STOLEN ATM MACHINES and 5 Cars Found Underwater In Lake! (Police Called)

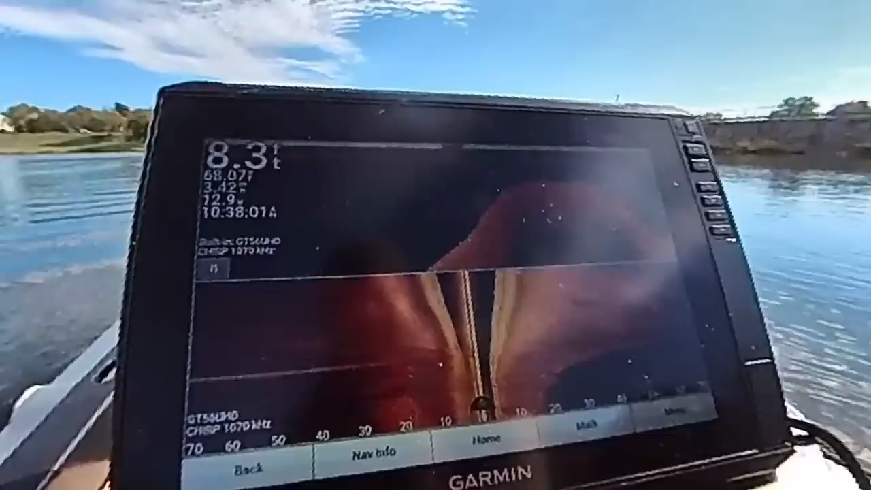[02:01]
There it is right there. Oh, that's a really good shot of it. Look at that. Oh my goodness.
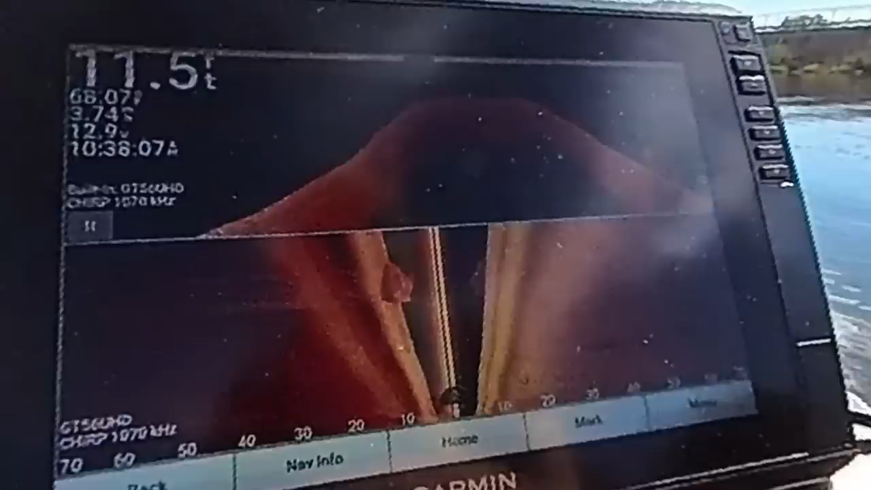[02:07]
On screen: depth 11.5 ft
That is a perfect shot, dude. Wow, look at that. It's sitting perfectly.
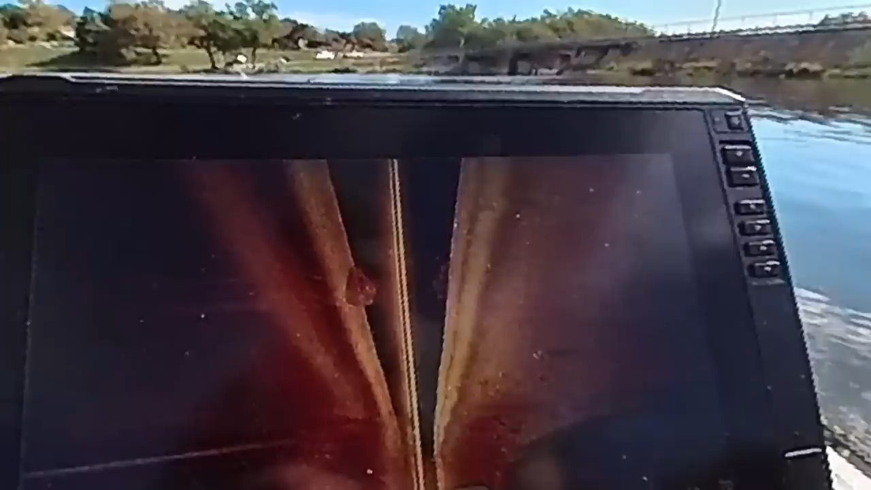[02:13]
It's sitting on its wheels. It looks to be, man, you can even tell what kind of car it is almost. That is really cool. All right, so now we got the first car marked.
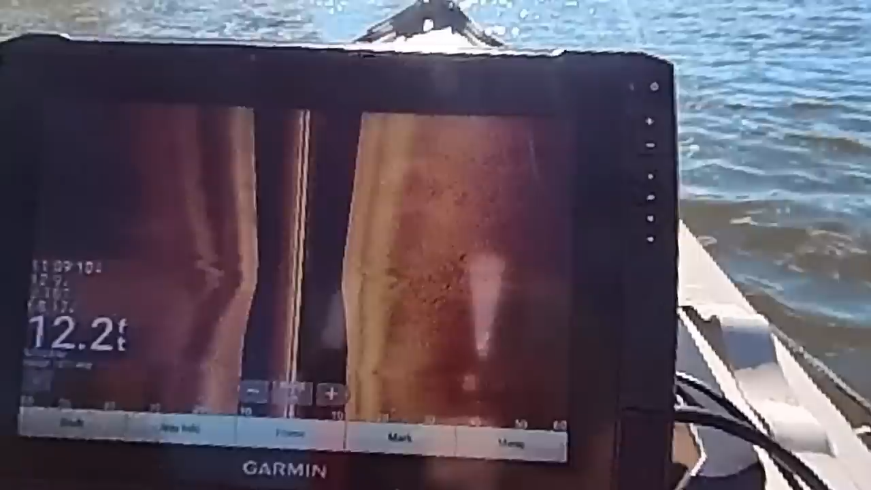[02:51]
You guys tell me if you think it's a pickup truck or not.
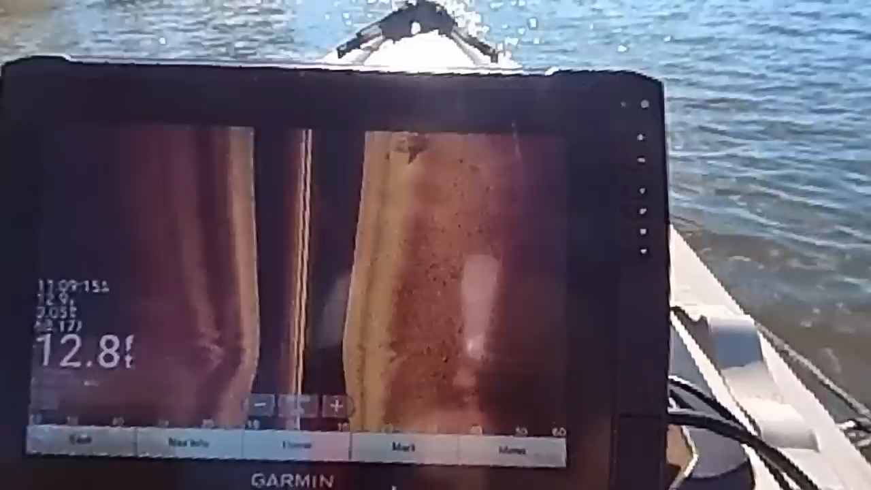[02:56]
Oh, yeah, that's a really good shot. Oh, that's got to be a pickup truck. What do you guys think? Comment below.
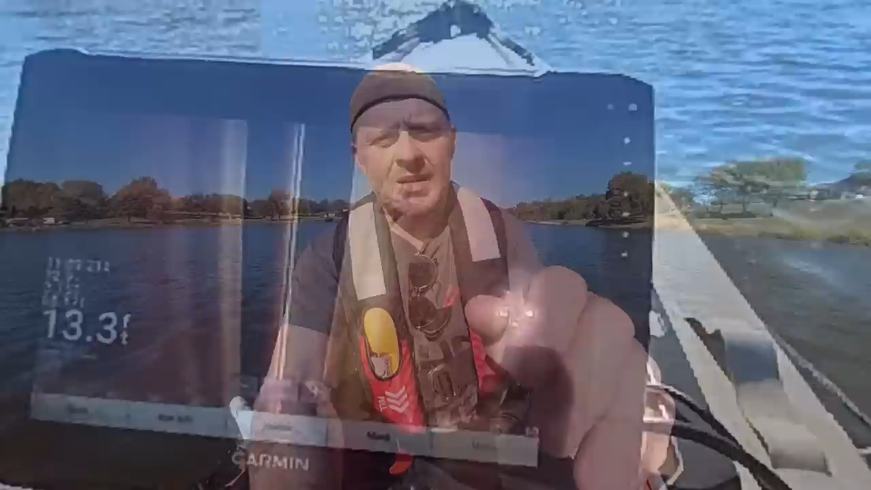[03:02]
So both cars that I found are sitting on their wheels. We got one car over here that the other guys marked. It's upside down. And Britton and Adam, looks like they got two cars marked way over here.
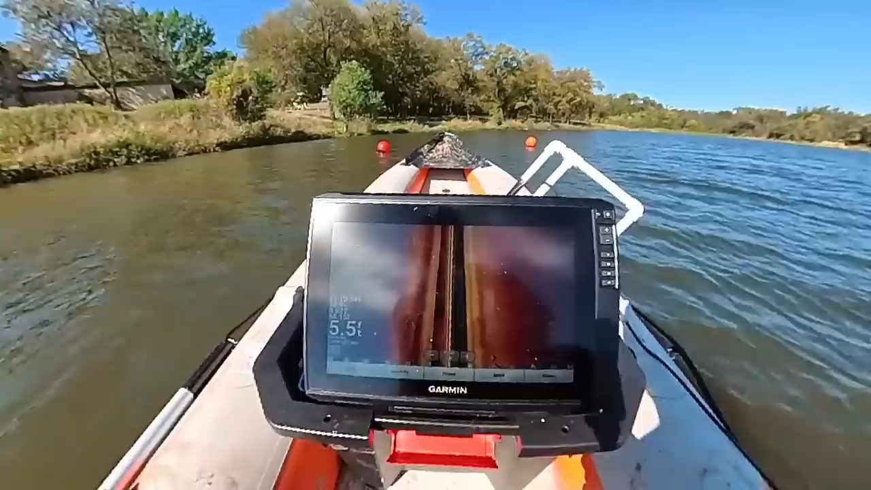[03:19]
All right, we're going through the buoys right now. Let's see what we got here.
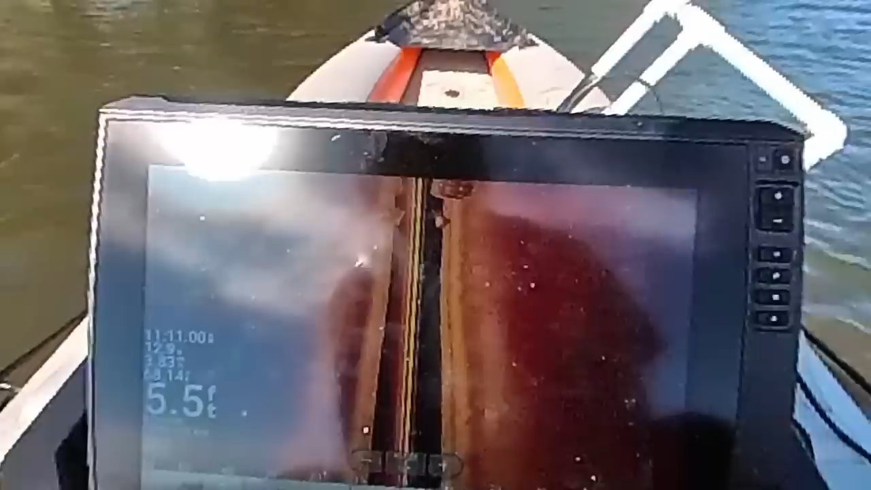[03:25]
Definitely a car, definitely a car. Oh, wow. Yeah, there's two cars sitting right next to each other. That's pretty cool.
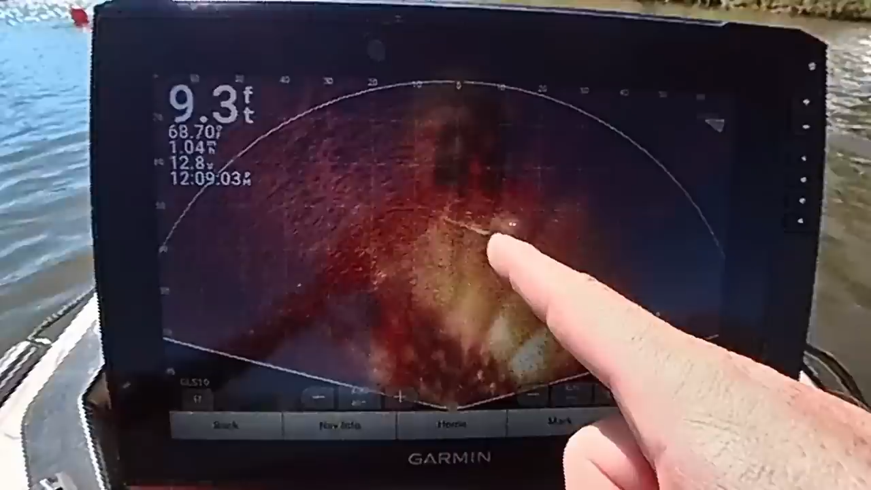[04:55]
On screen: depth 9.3 ft
You can't really distinguish where the diver is, but he is down there. And that's the car. A couple tires right here. Oh, you can see him right there. It's plain as day. Like he's swimming on that. Oh, that's so cool. See, that bright blip right there is Britton.
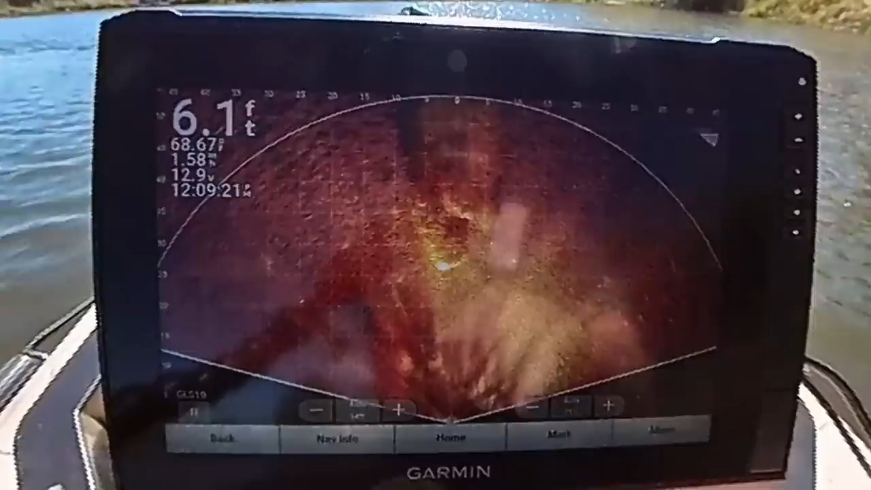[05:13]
On screen: depth 6.1 ft
Yeah, that's...
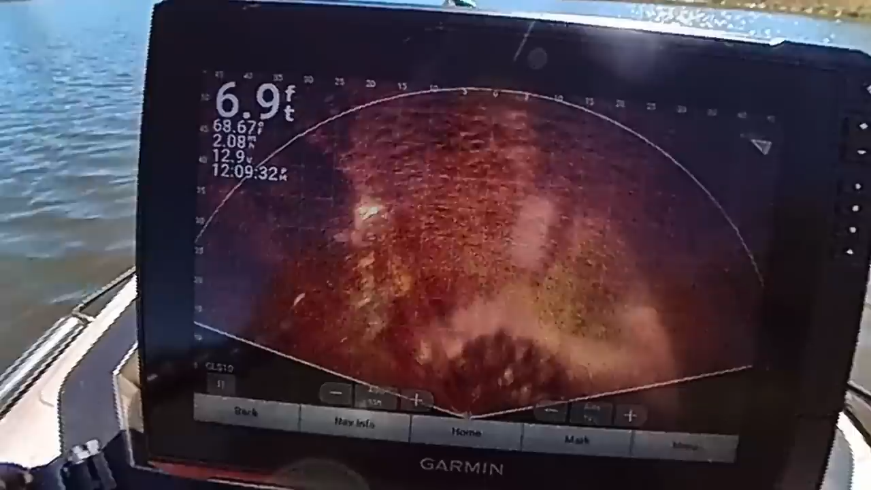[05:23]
On screen: depth 6.9 ft
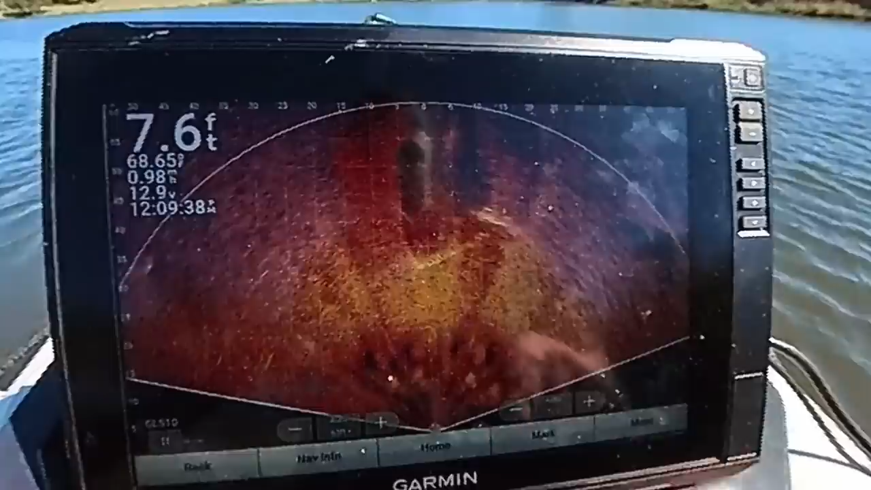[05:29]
On screen: depth 7.6 ft
Look at that. That's him right there. That's so cool. You can see Britton swimming around the car. You can see his bubbles.